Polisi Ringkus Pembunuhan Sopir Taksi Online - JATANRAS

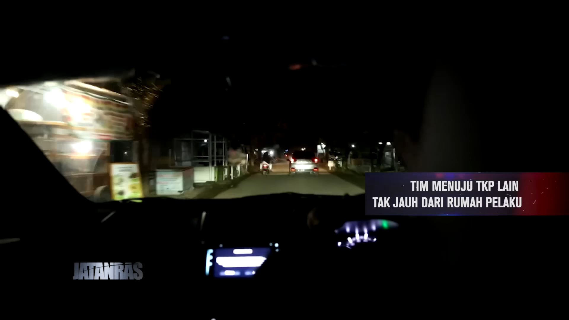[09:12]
Meski gagal di lokasi ini Tim kembali gerak cepat Melacak keberadaan